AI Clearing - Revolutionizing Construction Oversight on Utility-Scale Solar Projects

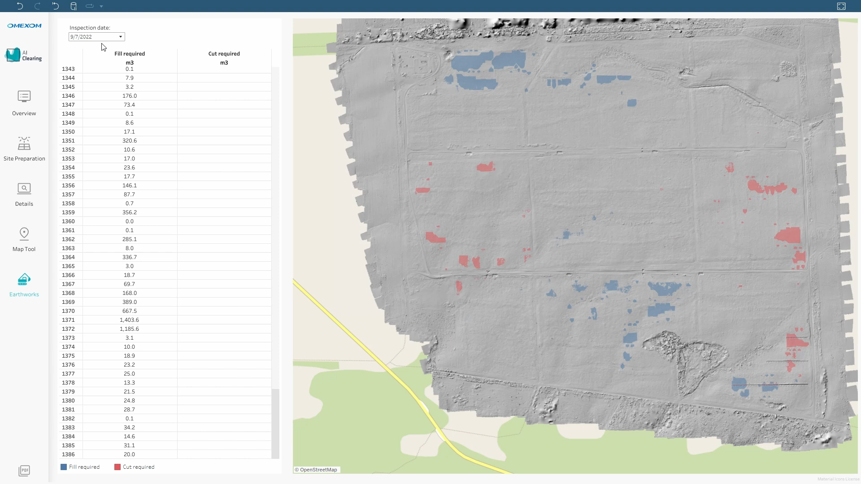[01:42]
measure how much soil should be excavated or topped up and